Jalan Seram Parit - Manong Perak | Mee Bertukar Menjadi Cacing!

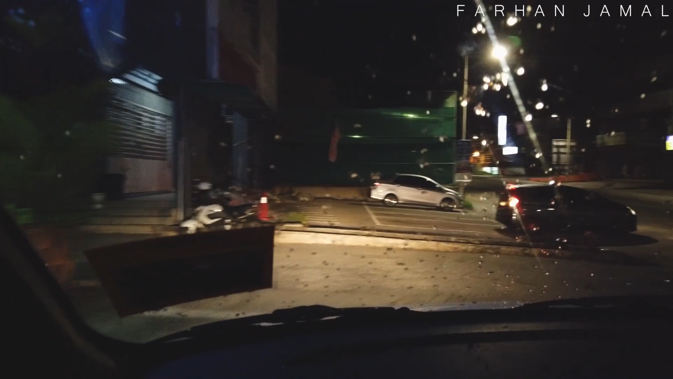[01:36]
Okay, kita jalan sekarang ni, baru nak start. Sekarang ni AJ berada dekat Kuala Kangsa.
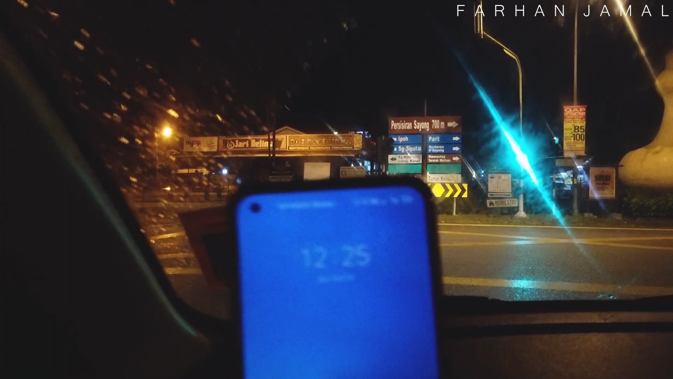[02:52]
So kita nak go on masuk jalan yang Jalan Manung ke Parit lah.
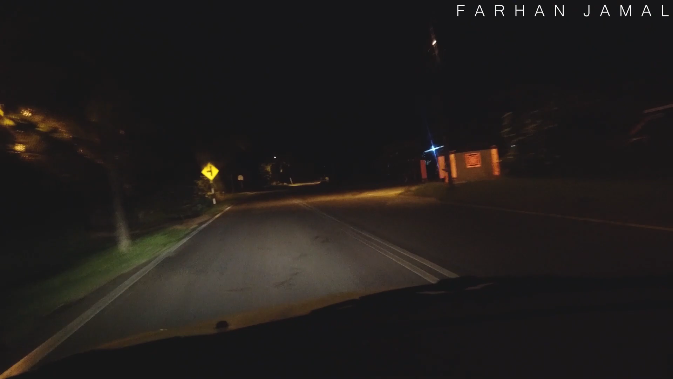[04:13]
Nanti dia lalu ni kan, rentas apa? Dabur Raya Plus kan? Belah bawah nak lalu. Tengok map ada Sungai Perak.
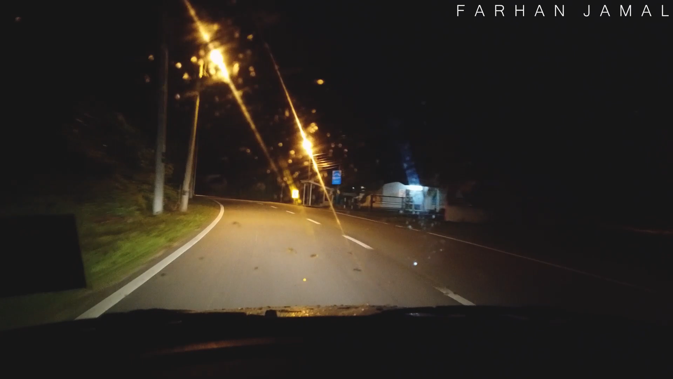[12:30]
Tak payah cek kampung apa ni. Macam orang nak sampai parit tu ada 30 kampung km. Bang Pekan. Kampung Bang Pekan kot ni. Mungkin depan ada lagi ekor. Kalau ikut kan, okay, kita masuk balik kawasan gelap lah. Tadi Kampung Bang Pekan, daripada map ni je baca.
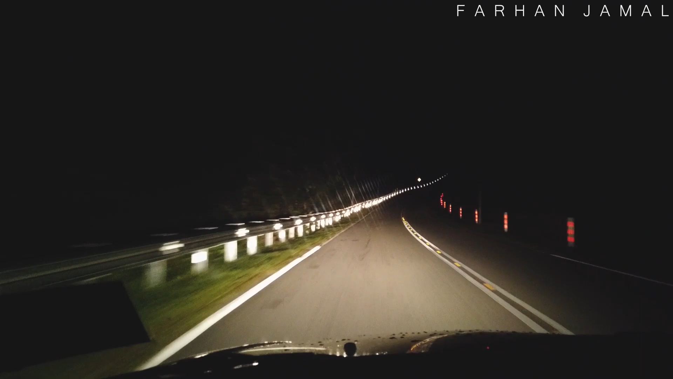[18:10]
Tapi jalan dia okey lah, jalan dia. Tak adalah macam berlubang-lubang teguk apa. Macam okey lah, rasa smooth lah juga. Alright, kawasan bukit. AJ kalau korang tengok tak pastilah dalam kamera, tapi AJ nampak langit dia macam, walaupun awan gelap tutup, tapi nampak dia terang lah.
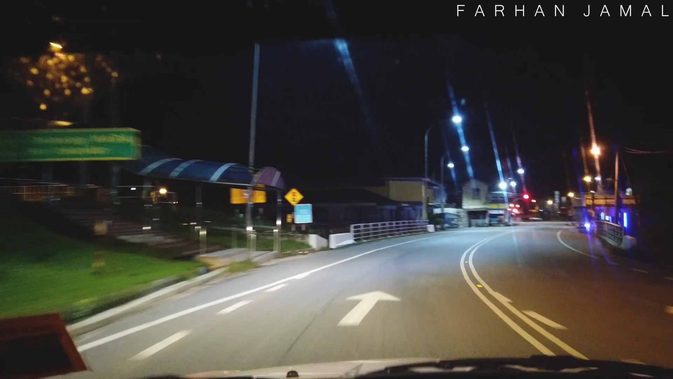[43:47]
Ada bangunan, ada rumah kedai apa semua. Pekan biasalah, pekan kecil. Sampai dah.